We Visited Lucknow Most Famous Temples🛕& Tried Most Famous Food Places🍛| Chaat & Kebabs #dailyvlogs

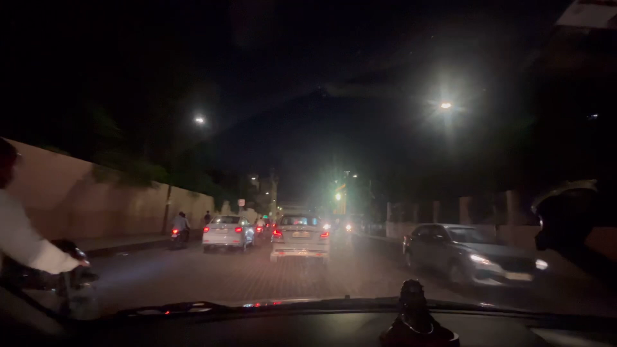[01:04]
Then we are coming to Old Lucknow. As you can see, you will be familiar with the road. The left side is in Mambara. And in front of the room is a room door.
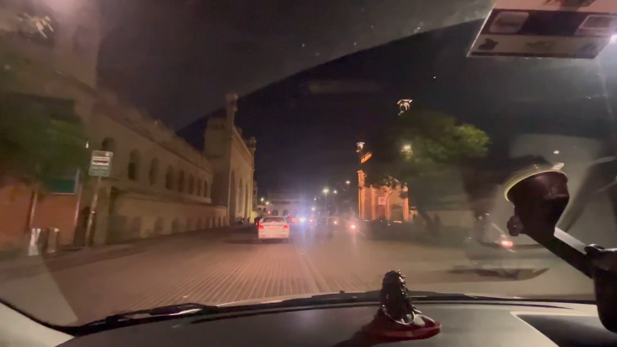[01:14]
Which is now the passage is closed. But yes, the construction was already closed.
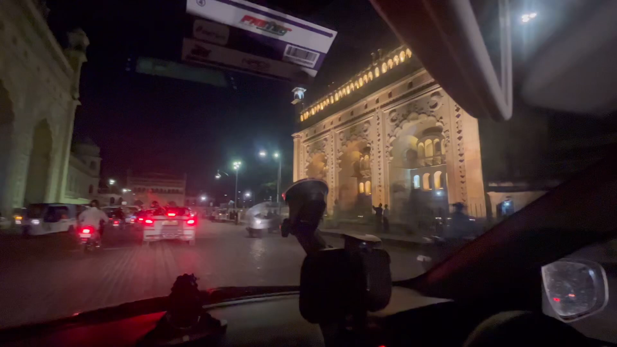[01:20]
But it has been closed during the time.
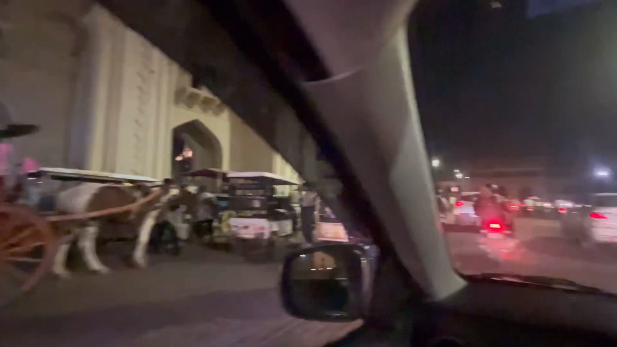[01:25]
So you can see Mambara and a room door.
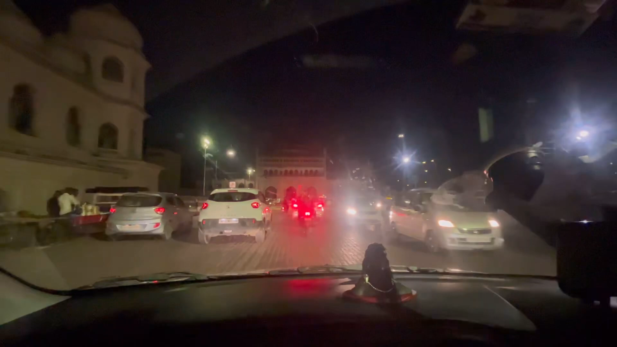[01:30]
So guys, we are coming to Old Lucknow, Chowk. We will be here in the temple.
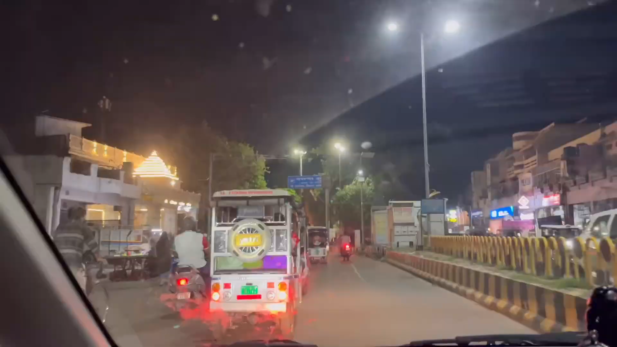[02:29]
So, you can see on the left side. You can see that the Kuneeshwar Mandir is here.